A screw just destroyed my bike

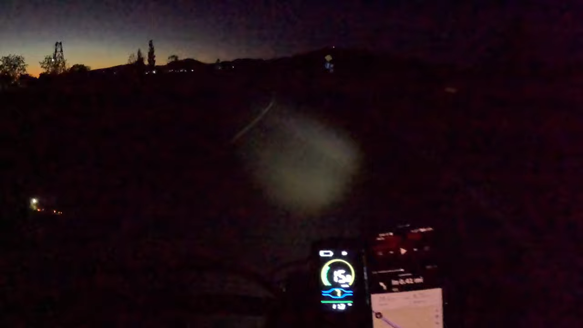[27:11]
Yeah there are no street lights at all.
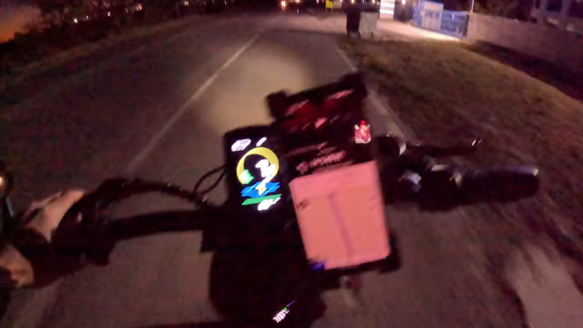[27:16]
Oh my god this back tire is begging for air. It's been begging for a while but it hasn't been safe for me to stop. Shut the fuck up.
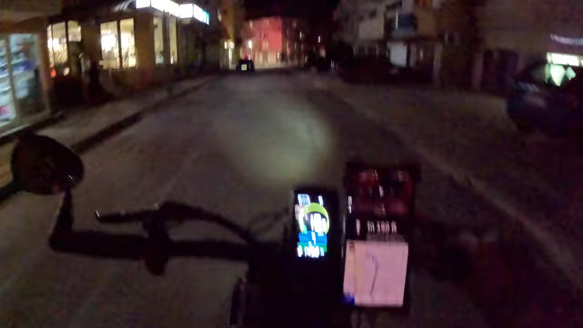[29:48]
Okay we're here at the hotel but it does not look like there's a place for me to park my bike at the hotel.